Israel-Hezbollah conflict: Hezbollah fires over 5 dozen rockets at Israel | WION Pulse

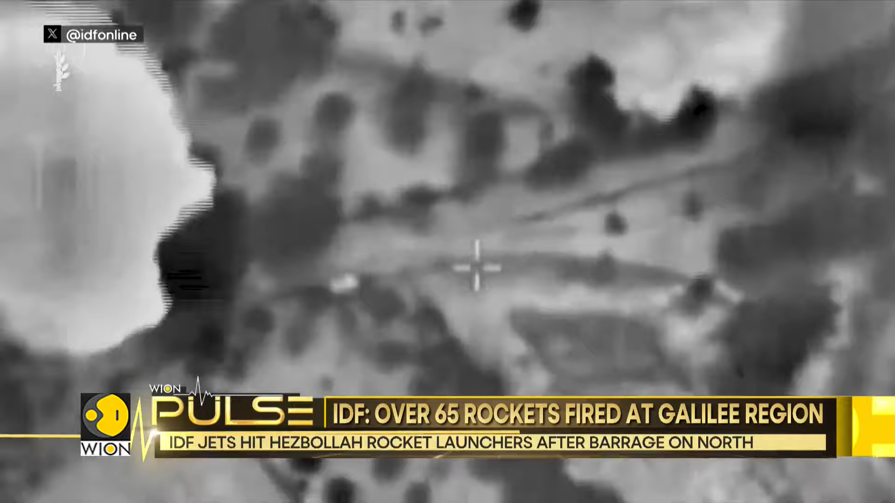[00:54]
The Israeli military has also released footage that appeared to show its attacks on southern Lebanon.